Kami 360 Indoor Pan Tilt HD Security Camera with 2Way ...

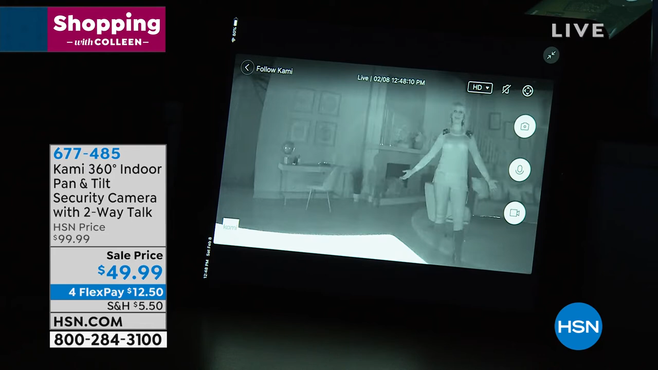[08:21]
dark and i love that it's going to let you know if something unusual is picked up so it has unusual sound detection see look at it knows it's following her you guys i'm just pacing it's following her around the room is that cool i mean my goodness it's almost